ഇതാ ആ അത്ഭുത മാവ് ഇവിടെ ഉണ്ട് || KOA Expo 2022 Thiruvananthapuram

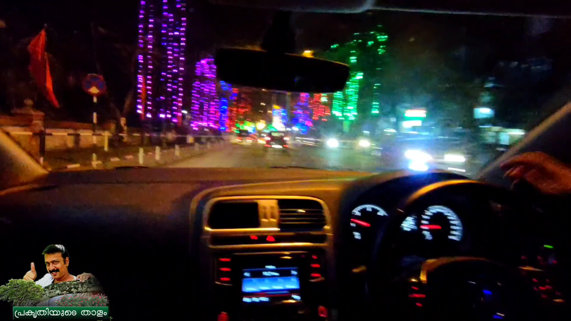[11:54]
രാത്രിയായപ്പോൾ കാഴ്ചയുടെ ഭംഗി കുറച്ചുകൂടെ ഒന്ന് കൂടി എന്ന് തന്നെ പറയാം. തിരുവനന്തപുരം കനകക്കുന്ന് മ്യൂസിയത്തിലോട്ട് പോകുന്ന റോഡാണിത്.